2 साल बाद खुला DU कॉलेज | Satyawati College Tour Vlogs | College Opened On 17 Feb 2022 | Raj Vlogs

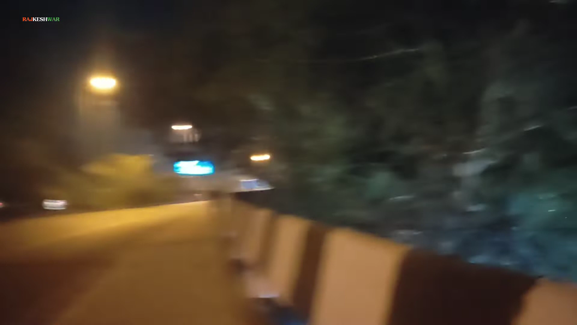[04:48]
यह देखे बाहर से कॉलेज करना जा रहा है साम के समय का